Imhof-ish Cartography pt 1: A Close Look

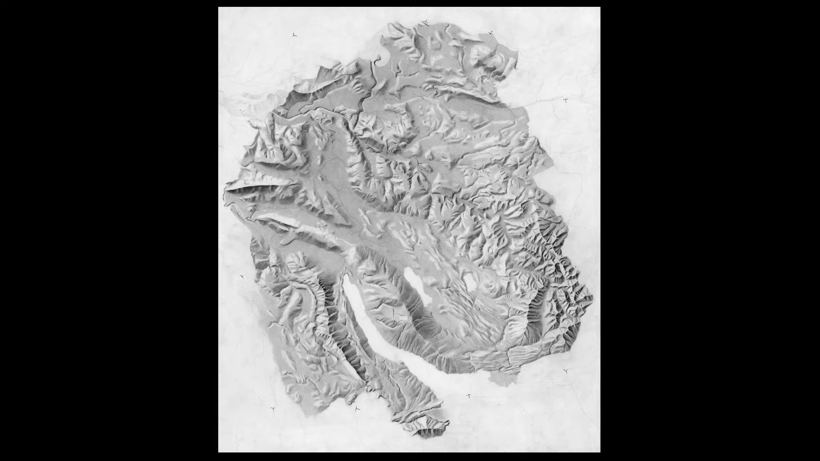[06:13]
They're digital tools, not analog with a pencil in your hand like this. I mean, we're pushing pixels around, and we're using algorithms. Here is a very basic hillshade that's digitally derived. So this was created in a geographic information system based on an elevation input, a traditional hillshade, so traditional replicating a single wall of light in the upper left corner.
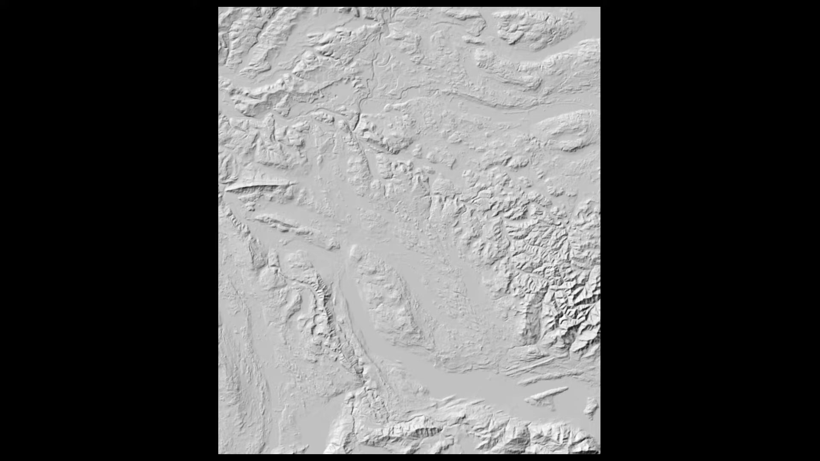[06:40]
There's another technique, you know, there's a million techniques, but another technique is multi directional. So it more than one light source all kind of working together, which is a little bit more like what we see in the real world. We don't have the single pinprick or wall of light in one area just blasting the landscape, you know, the light bounces around in the atmosphere. You've got light coming from all directions, really. And this helps to inform features in all directions.